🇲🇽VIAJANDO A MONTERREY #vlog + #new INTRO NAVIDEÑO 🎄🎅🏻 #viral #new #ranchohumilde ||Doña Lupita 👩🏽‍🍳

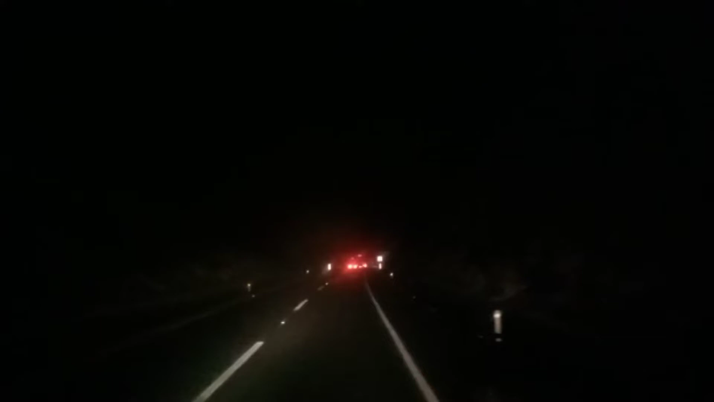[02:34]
estamos a 8 grados de temperatura muy frío pero aquí vamos a nuestro destino amigas viaje de placer viaje de vacaciones
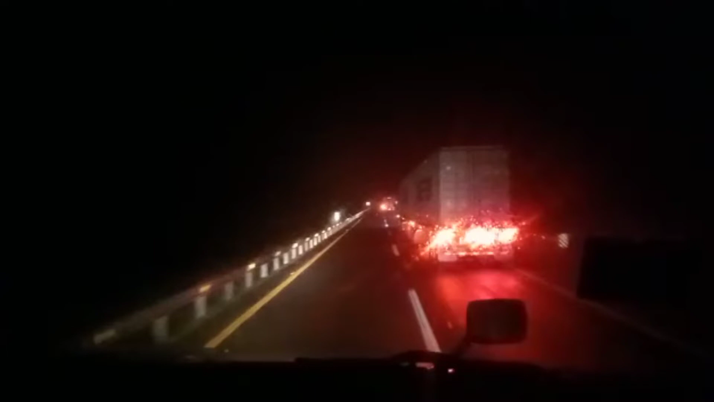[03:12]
qué opinan de la colegancia miren que de traíles hay muchos ahorita este van muchos para pues no sé a dónde irán pero van para el lado del norte y este y de allá para acá no vienen muchos hoy pero ya estaremos nosotros primeramente dios regresando con bien como pasado mañana
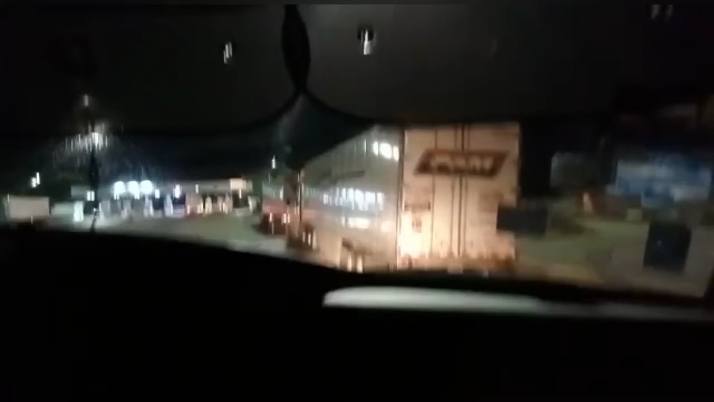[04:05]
pues miren amigas aquí es ya llegamos casi casi aquí la caseta de los chorros y pues
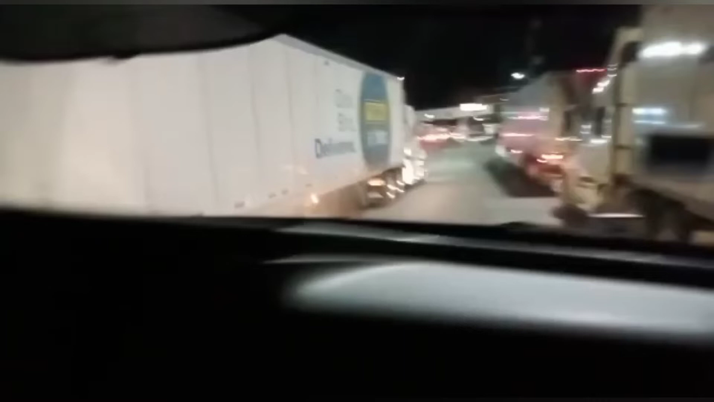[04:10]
disculpen que que me muevo pero las mareo pero miren aquí está la caseta como ven hay mucho
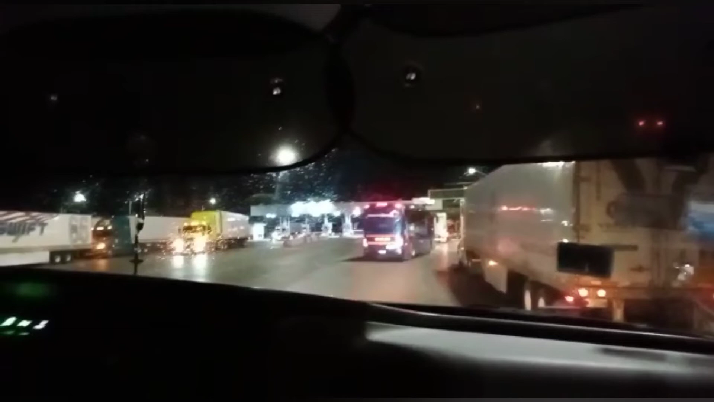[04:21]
traile aquí ya descansando me imagino verdad cuidado que se firme todos los balatos porque viene la bajada si porque aquí pues vamos allá empieza la bajada de los chorros y cuando vendemos pues es pura subida miren aquí están los traerles muchos muchos